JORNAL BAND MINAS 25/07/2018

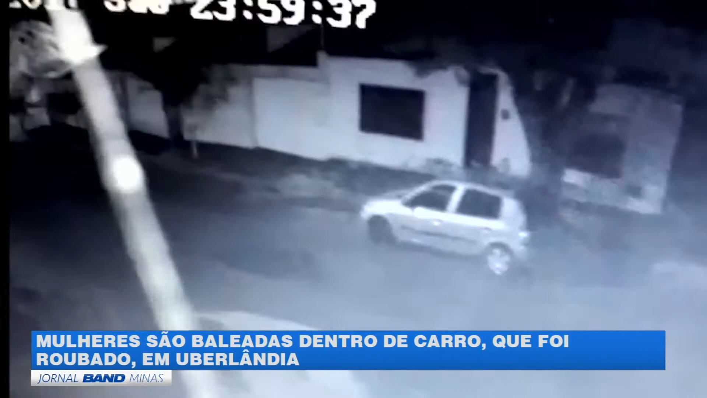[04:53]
Três homens passam a pé e observam as vítimas. Eles voltam armados e anunciam um roubo. A motorista de 31 anos, assustada, tenta sair com o carro. Um dos criminosos efetua disparos com arma de fogo e quebra o vidro do lado esquerdo. A motorista é baleada no pescoço e no ombro e a passageira é de 25 anos na coxa.
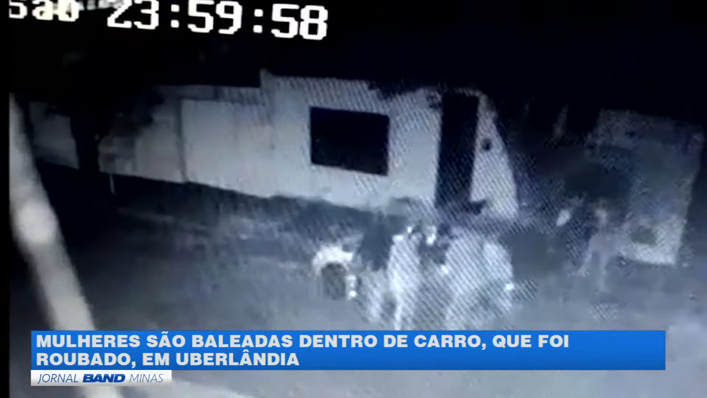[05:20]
As duas são retiradas à força pelos suspeitos que entram no veículo e fogem. O carro roubado estava estacionado neste local.